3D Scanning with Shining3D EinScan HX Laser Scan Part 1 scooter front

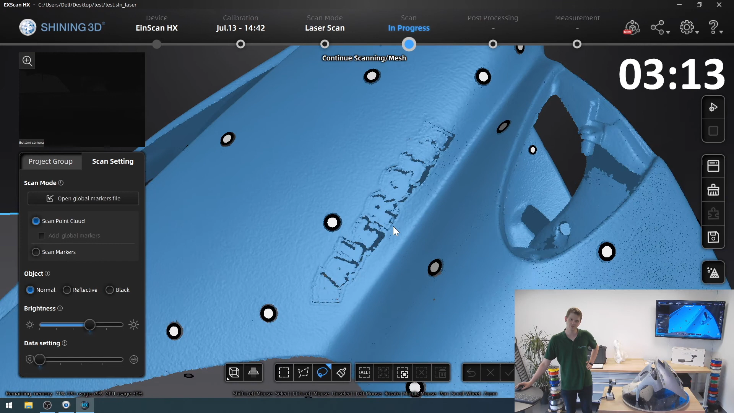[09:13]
we can even see the writing that was on the side, it picked that up quite nicely, um,
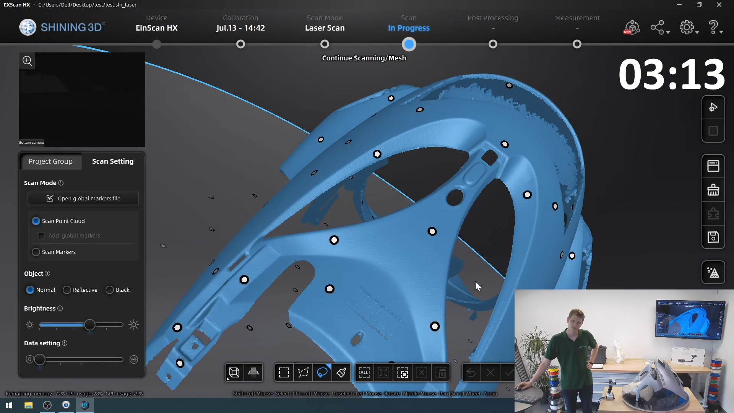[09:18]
I don't think, yeah, the accuracy this time and the,
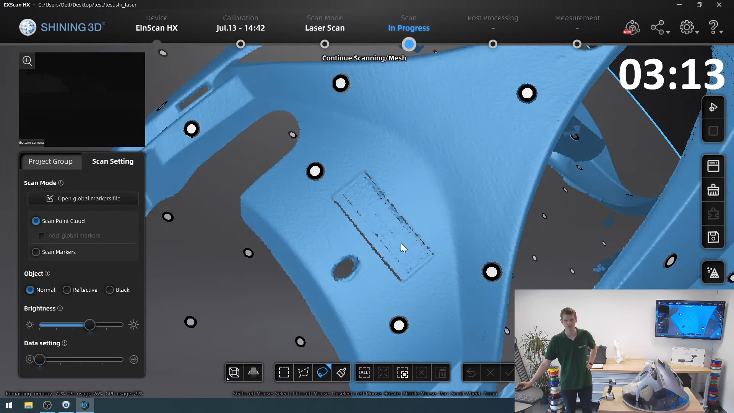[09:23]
mostly the resolution wasn't good enough to actually read the sticker that was on it as well, that sometimes works if you have a higher resolution,
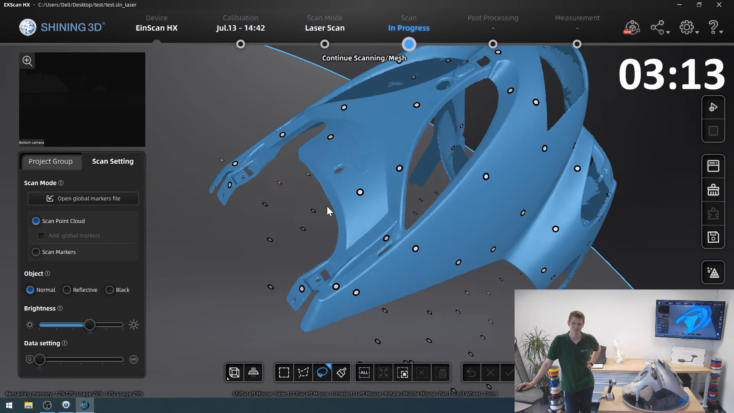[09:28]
not that it's necessary, it's just a fun little tidbit,
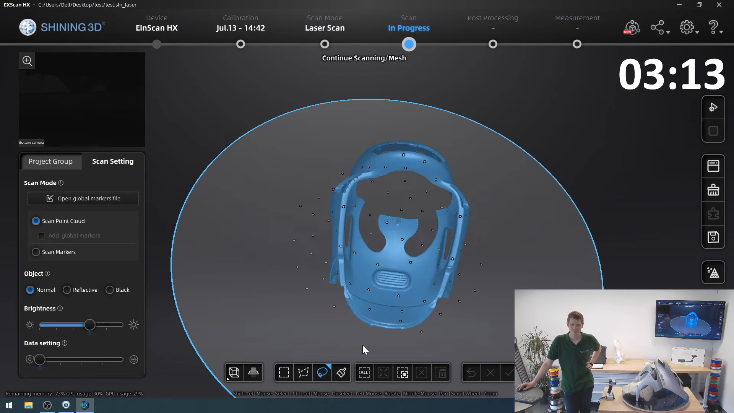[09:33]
but the rest of this looks really, really good, I'm quite satisfied with this result, so I'm gonna mesh a model out of this,